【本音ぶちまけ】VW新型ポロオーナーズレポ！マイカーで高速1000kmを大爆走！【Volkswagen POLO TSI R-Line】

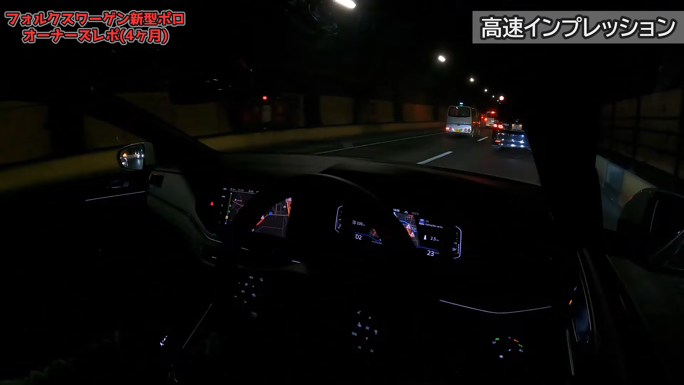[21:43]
ーキングのシステム入っていませんのでブレーキ保持はしてくれませんなので2秒以内にブレーキを踏まないとACCそもそも解除されてしまいますということでちょっとそこがね